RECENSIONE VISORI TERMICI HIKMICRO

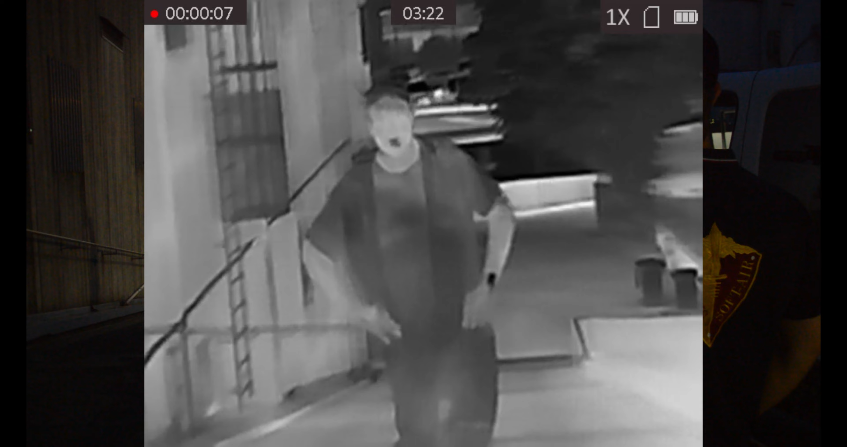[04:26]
si vede bene che gesticola così è la versione classica bianca e nera
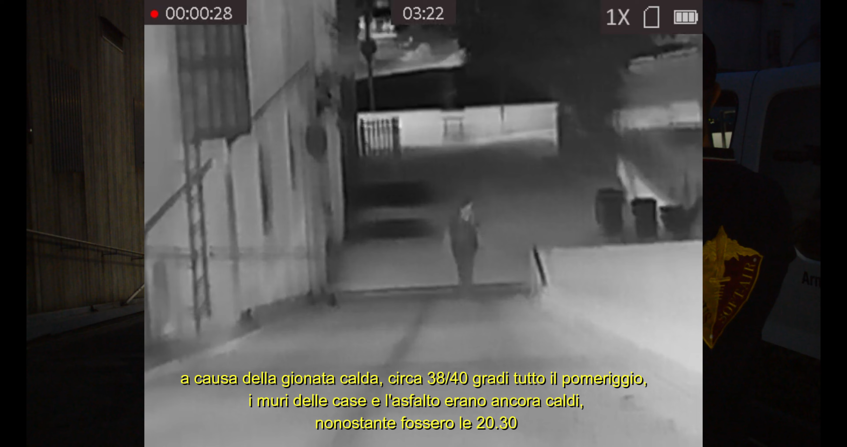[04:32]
questa è la versione invece al contrario nera e bianca dove il nero riguarda le fonti di luce questa qua invece